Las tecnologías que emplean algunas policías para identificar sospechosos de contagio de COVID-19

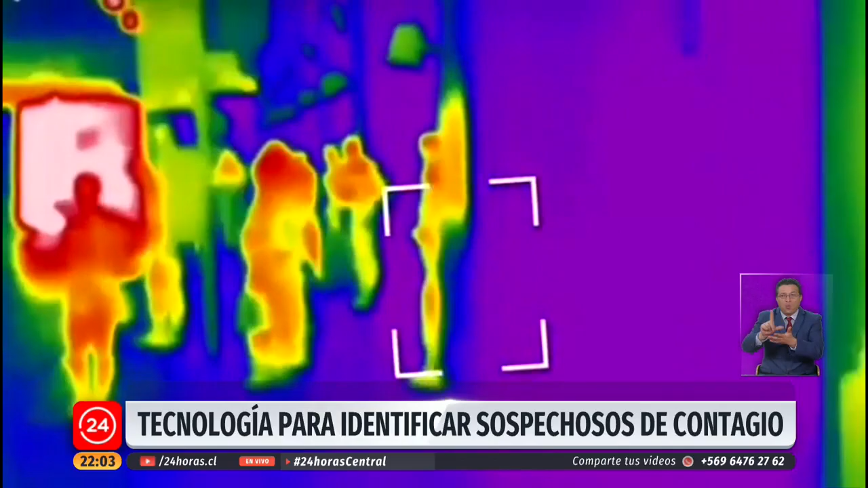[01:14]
Estos cascos inteligentes tienen dos cámaras, una central y una de acá al lado, que tienen diferentes funciones.
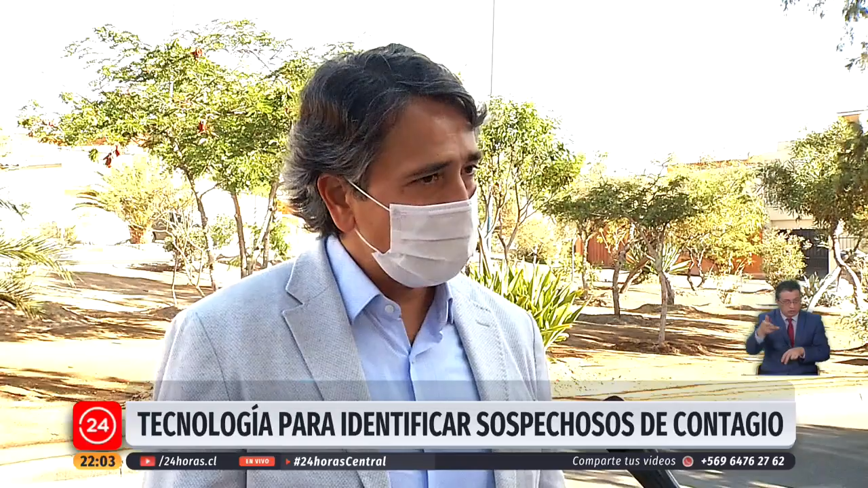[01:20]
Entre ellas, como te digo, sensor térmico, pero también fueron diseñadas para ir más allá.
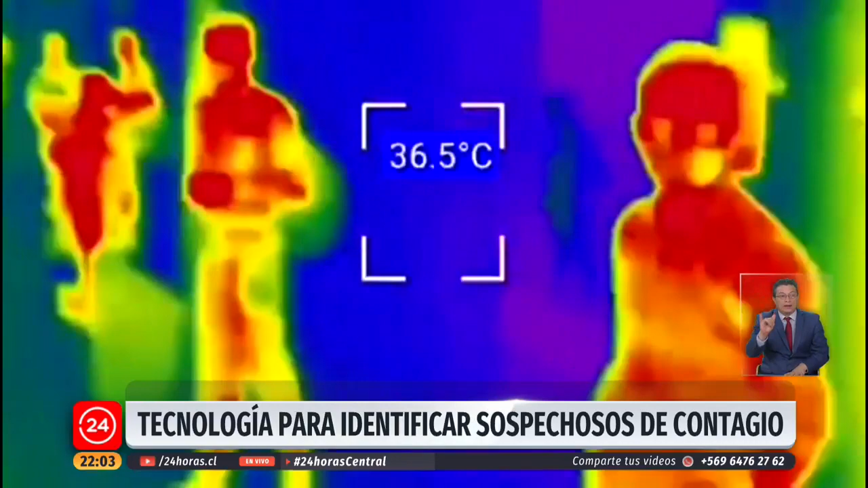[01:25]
On screen: spot 36.5°C
Con estos cascos nosotros, la policía, los oficiales pueden determinar cuando una persona de reconocimiento facial es buscada o la patente de los vehículos.
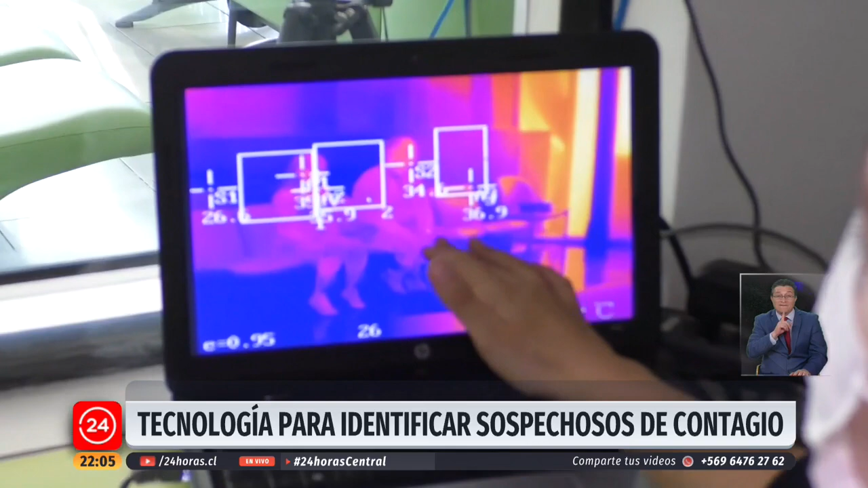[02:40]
en el Servicio de Urgencia de Alta Resolutividad de Colina ya cuentan con una cámara termográfica fija para detectar a distancia pacientes con fiebre.
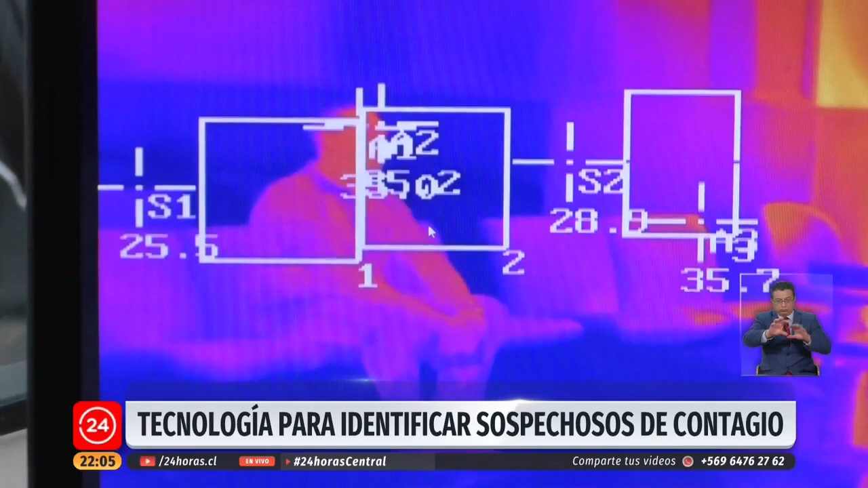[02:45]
La idea es que el paciente cuando ingresa toma
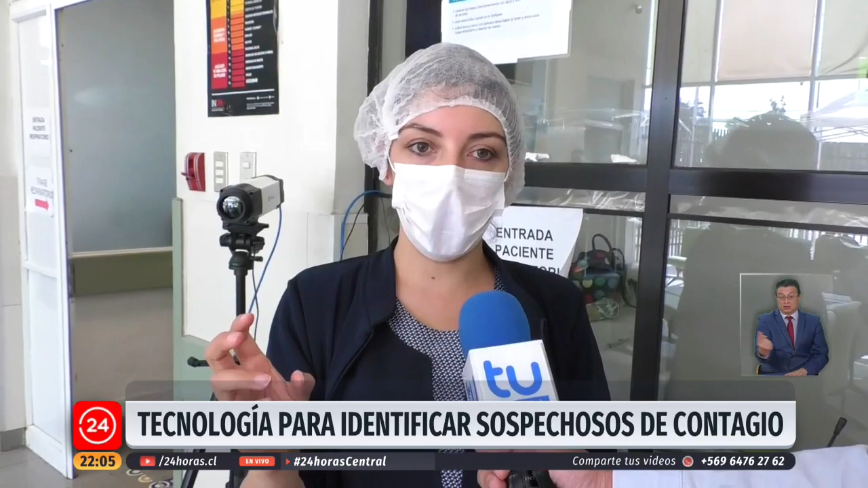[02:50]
asiento en estos sillones que tenemos acondicionados y la cámara va a
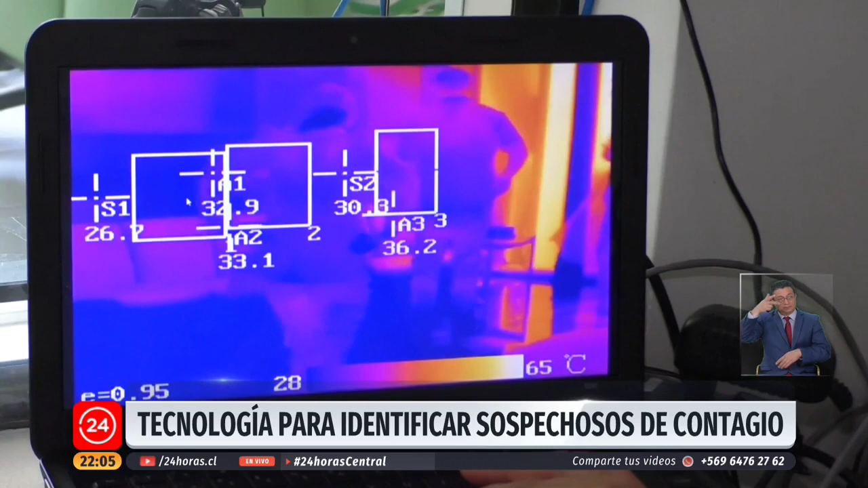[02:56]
On screen: scale top 65°C
arrojar los que tienen una elevación de la temperatura corporal por sobre el promedio de este grupo.